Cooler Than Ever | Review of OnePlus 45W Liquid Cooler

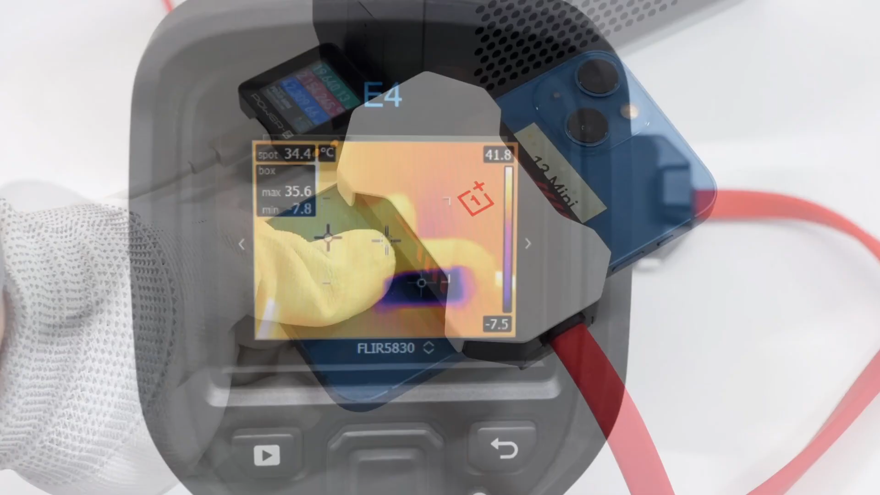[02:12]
On screen: spot 34.4°C
Next, we'll test its actual performance. We set the power to 45W, and after 10 minutes, the temperature of the silicon pad dropped to minus 7.8 degrees Celsius, which is pretty fast.
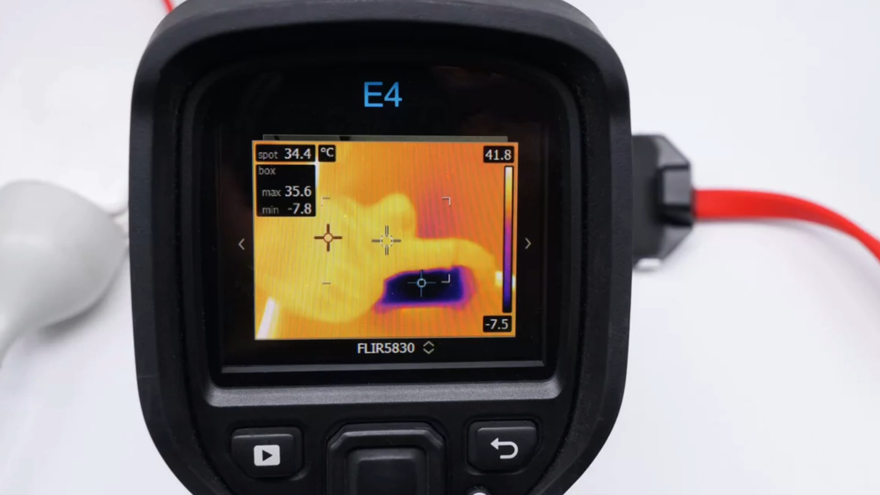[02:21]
On screen: spot 34.4°C
And the water vapor in the air begins to frost into ice crystals.
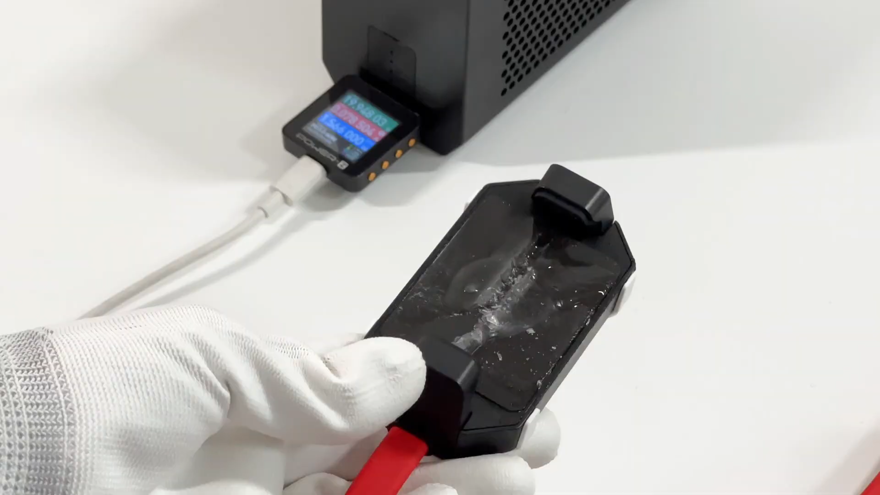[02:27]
You can turn down the power gear if you don't need it to be that cold.
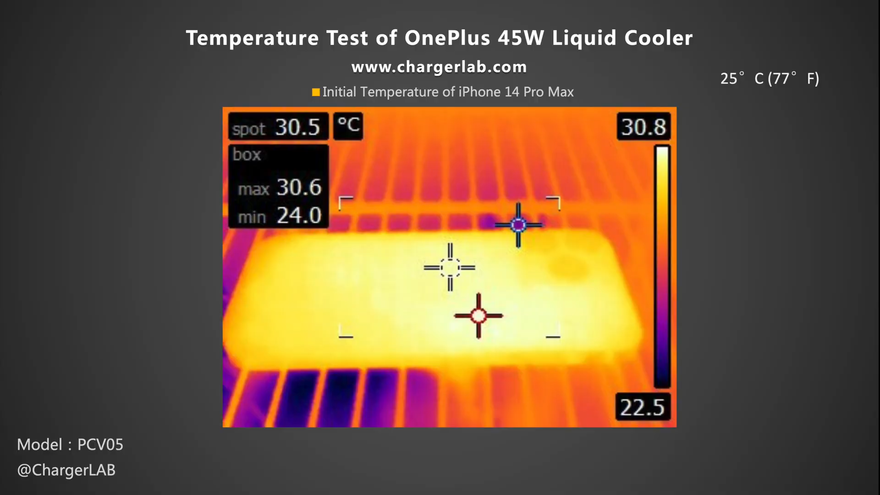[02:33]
On screen: spot 30.5°C
Taking the iPhone 14 Pro Max as an example. The initial temperature on the back is 30.6 degrees Celsius. Then put it into a 25 degrees Celsius thermal tank and run the wildlife extreme stress test for 20 minutes. The highest temperature on the back reached 45.5 degrees Celsius, which increased by 14.9 degrees Celsius.
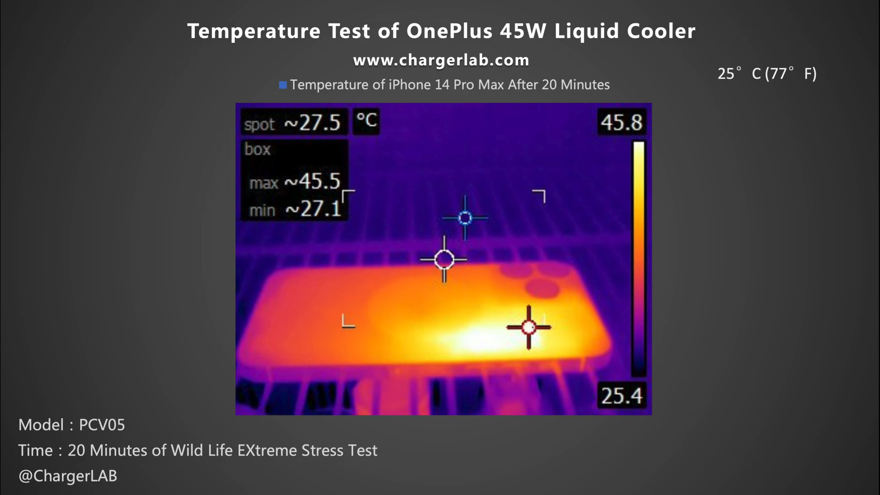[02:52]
On screen: spot 27.5°C, max 45.5°C, min 27.1°C
Next, wait for a while until the phone returns to ambient temperature,
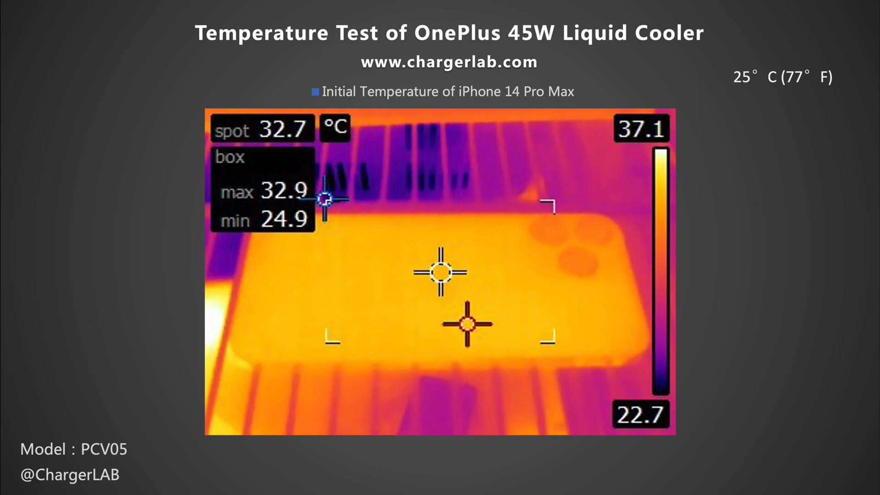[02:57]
On screen: spot 32.7°C, max 32.9°C, min 24.9°C
which is about 32.9 degrees Celsius. This time, we snap the clamp on the back and set the power to 45W. After running the wildlife extreme stress test for 20 minutes, the maximum temperature on the back was 25.6 degrees Celsius.
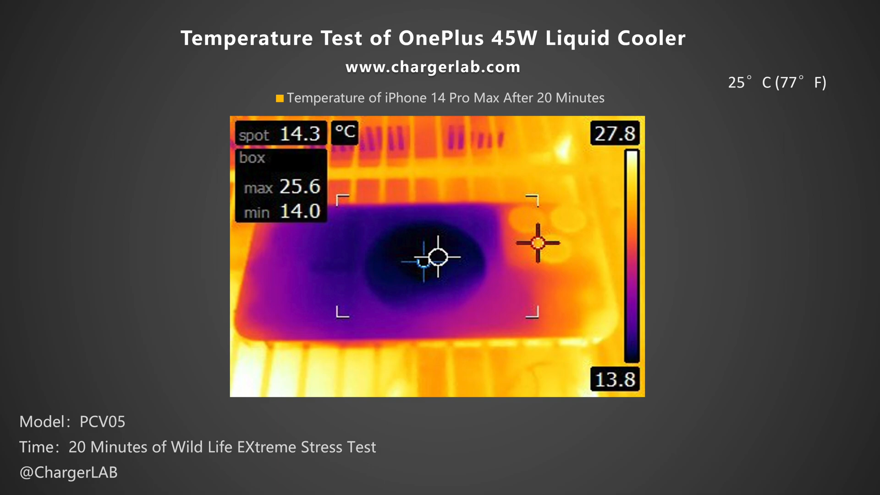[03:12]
On screen: spot 14.3°C
Instead of rising, the temperature dropped by 7.3 degrees Celsius. The difference was obvious.